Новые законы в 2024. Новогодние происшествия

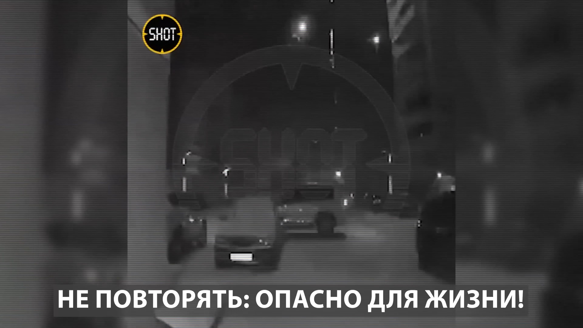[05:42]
В Иваново, празднующий Новый год, на радостях обстреляли фейерверками жилой дом.